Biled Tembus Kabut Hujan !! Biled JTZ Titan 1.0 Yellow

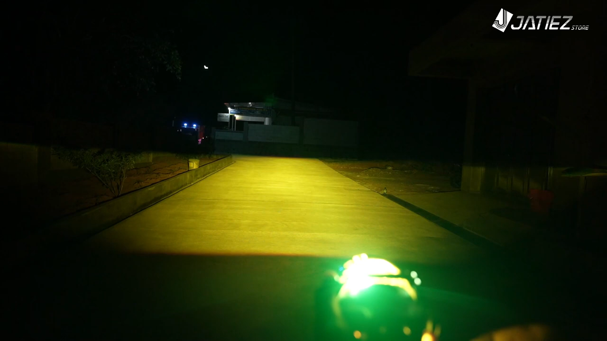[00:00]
gokil banget ini kalau hujan ini lebih kelihatan teman-teman ya dan cuaca berkabut juga ini lebih mantap kali